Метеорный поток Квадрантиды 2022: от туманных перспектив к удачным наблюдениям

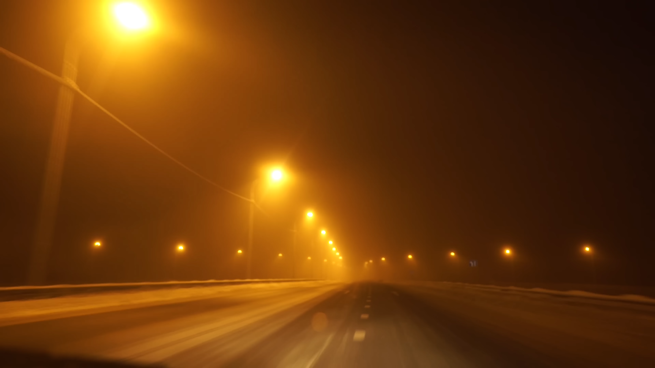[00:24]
Сегодня в Вологде вместо ясного неба наблюдается морозный туман. Редкое явление все-таки для наших широт, во всяком случае. Мы уже съездили в одно место, 30 километров от Вологды, остановились, вышли и увидели, что мы находимся в густом тумане. Но интересно то, что сквозь этот густой туман все-таки проглядывают звезды.